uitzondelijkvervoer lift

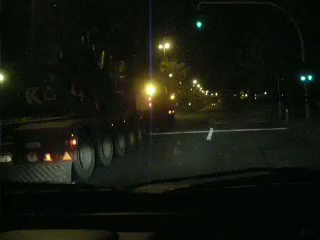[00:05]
Ik voel ik dat licht. Ik zie dat het nog groen heeft. Ze kunnen nog groen leren.